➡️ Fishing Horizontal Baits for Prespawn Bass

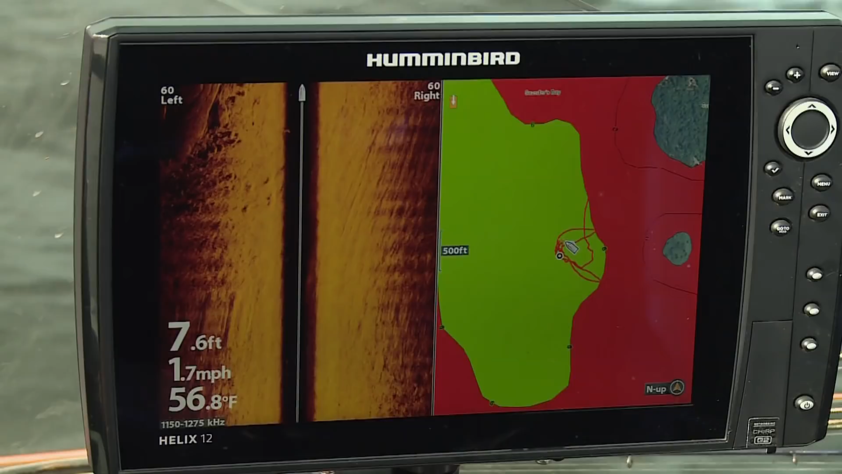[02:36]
On screen: depth 7.6 ft, water 56.8°F, speed 1.7 mph
can see this is a big shallow weedy bay with not a lot of features in
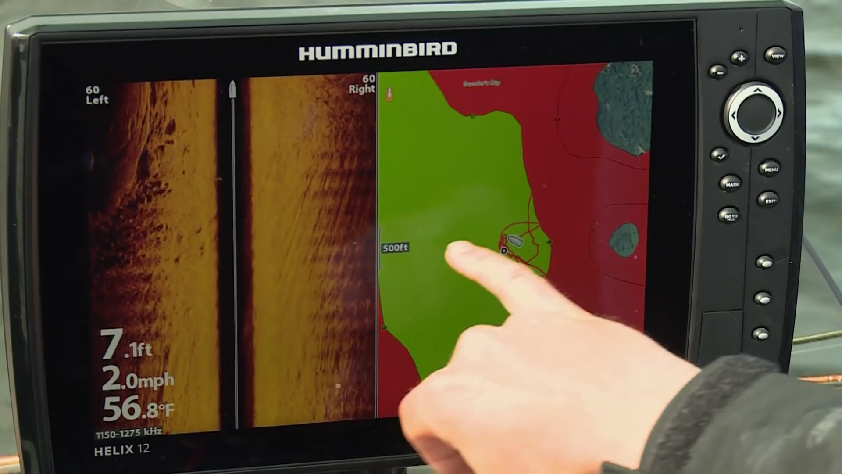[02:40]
On screen: depth 7.1 ft, water 56.8°F, speed 2.0 mph
it except for what we're fishing check this out this is the rock file that I'm showing here
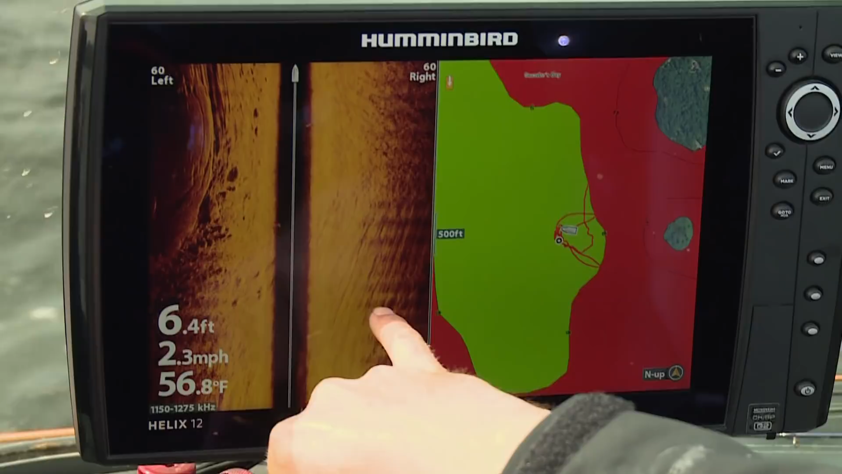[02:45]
On screen: depth 6.4 ft, water 56.8°F, speed 2.3 mph
this is the mega imaging now and you can see how detailed this is there's a fish actually right
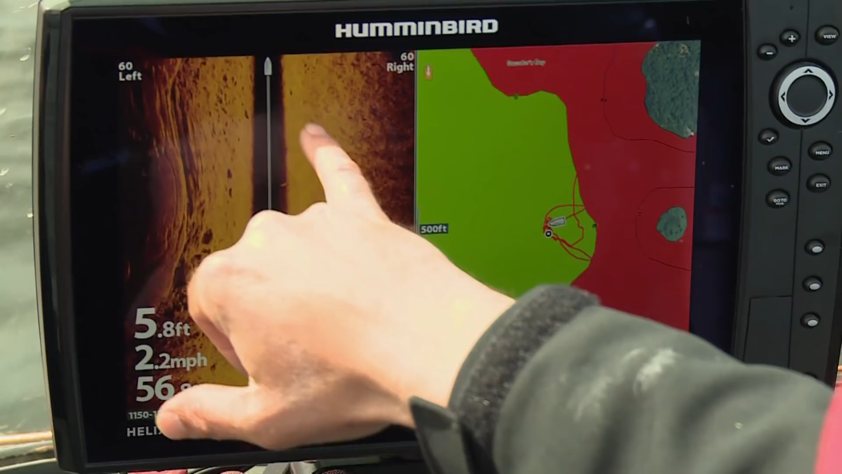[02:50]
On screen: depth 5.8 ft, speed 2.2 mph
there all weeds fish sitting on the weed edge and then look at this rock this is a hard rock line here it's a big flat rock look at this boom just amazing and we've got boulders
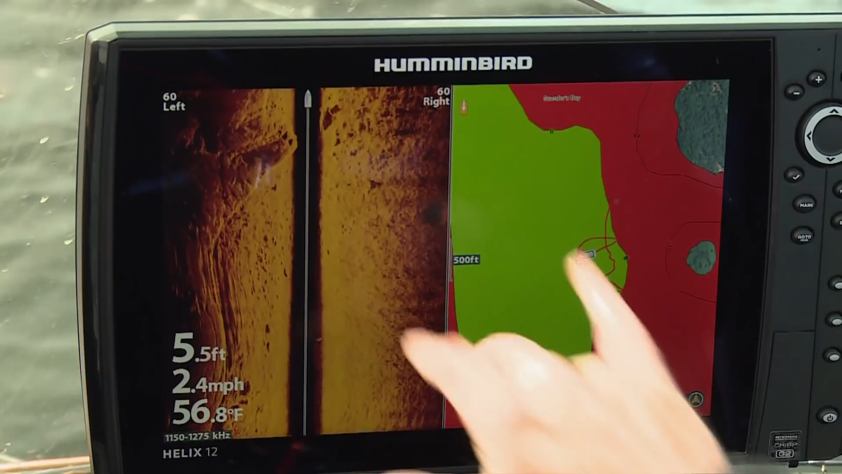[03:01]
On screen: depth 5.5 ft, water 56.8°F, speed 2.4 mph
on both sides of us you can see a few fish tucked in there so I've run side imaging for
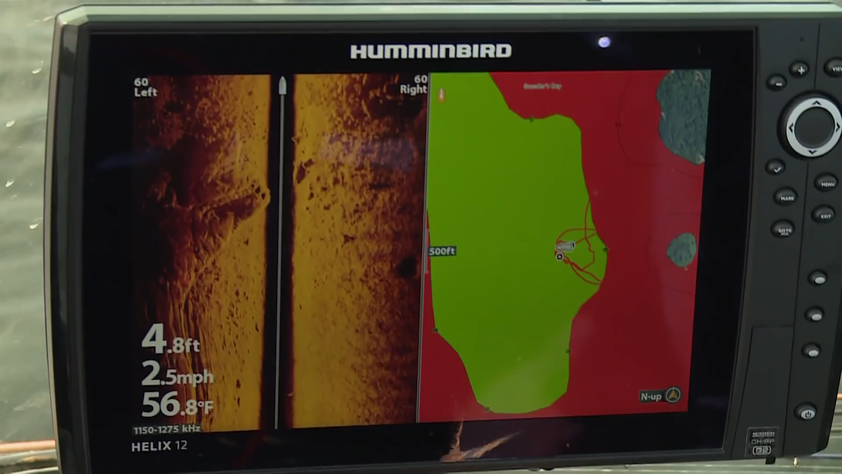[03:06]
On screen: depth 4.8 ft, water 56.8°F, speed 2.5 mph
years but now with this mega stuff what I compare it to is going from watching SD TV
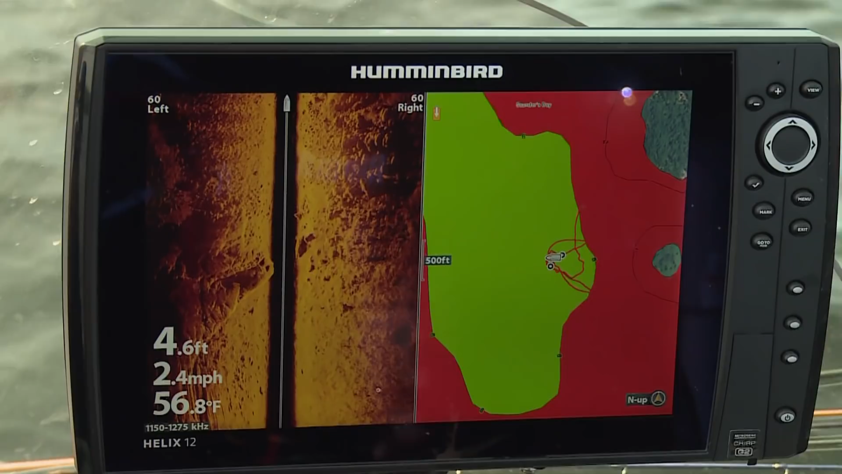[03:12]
On screen: depth 4.6 ft, water 56.8°F, speed 2.4 mph
to HD TV look at the detail in this all the rocks all the weeds I mean it's just amazing the
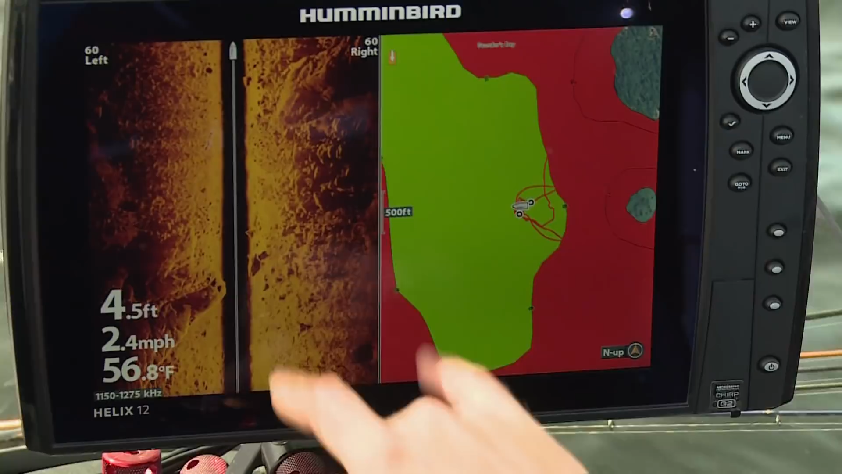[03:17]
On screen: depth 4.5 ft, water 56.8°F, speed 2.4 mph
structure that you can see down there no wonder there's fish here